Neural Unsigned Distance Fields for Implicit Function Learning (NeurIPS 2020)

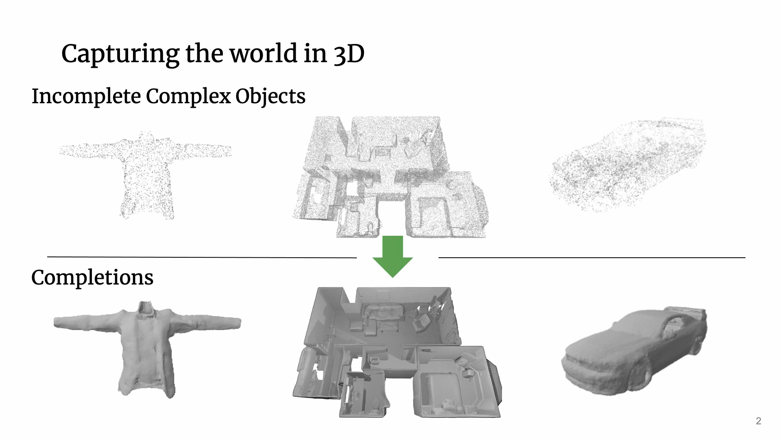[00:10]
However, many applications need a continuous surface instead. Therefore, our goal is to complete arbitrary complex scenes. Recent work on implicit function learning is relevant for this problem.
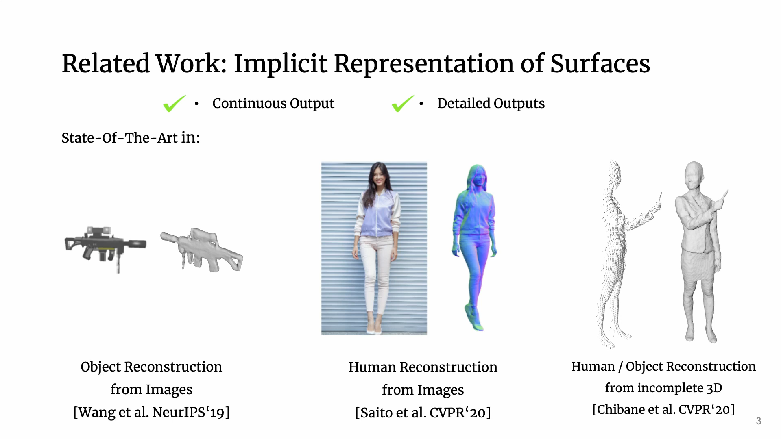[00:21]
It shows state-of-the-art performance and produces continuous and detailed reconstructions. However, these works are limited by the shapes they can output. Let me explain why.
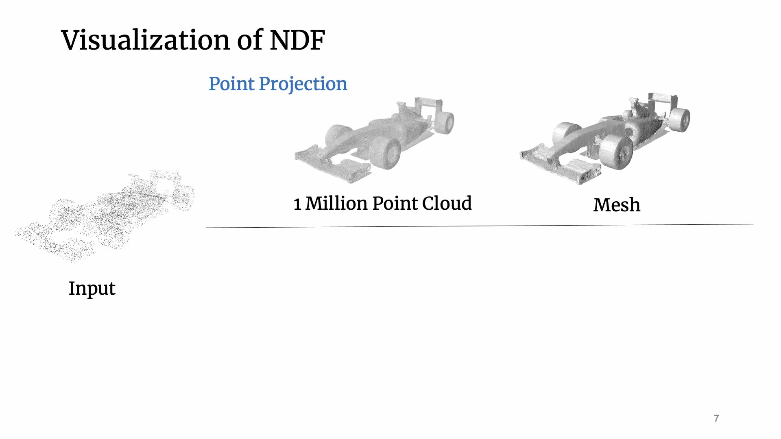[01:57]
This enables us at test time to create dense point clouds and meshes from incomplete inputs. We also show how to use field tracing on NDFs to directly render images.
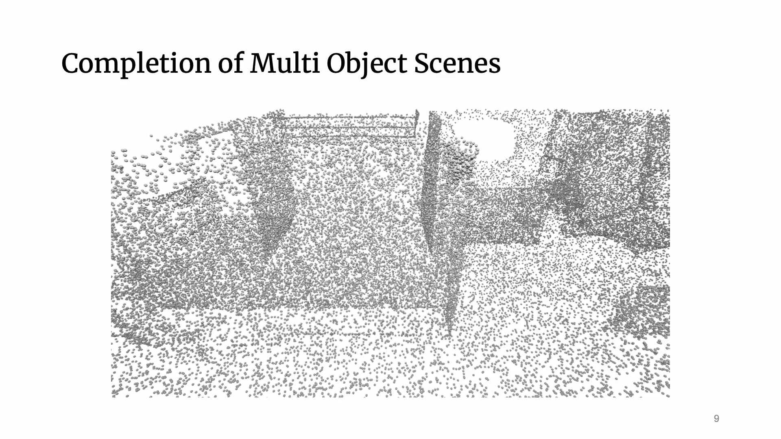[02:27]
We show that NDFs can reconstruct large multi-object scenes unseen during training.
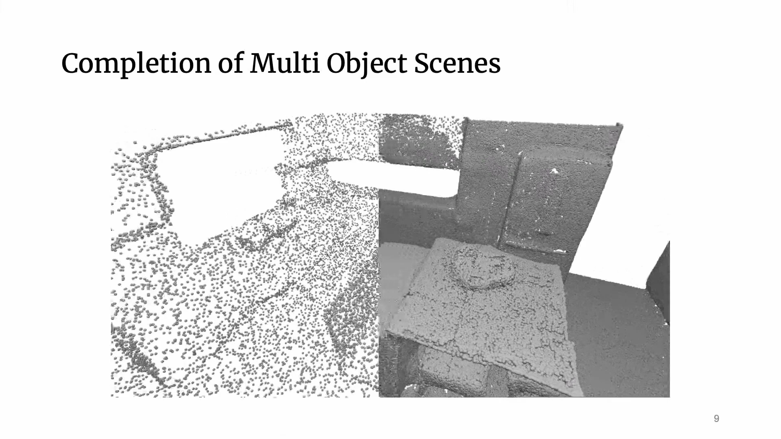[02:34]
Whereas Siren can faithfully memorize a single scene, our NDFs can reconstruct test scenes without retraining.
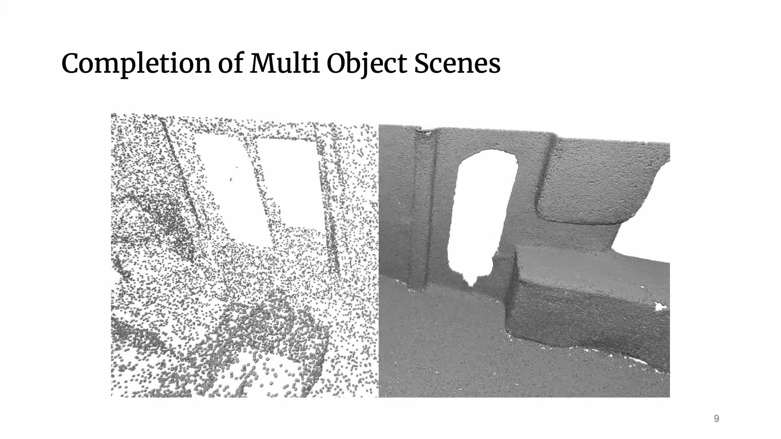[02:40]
This reconstruction was learned based only on 35 scans.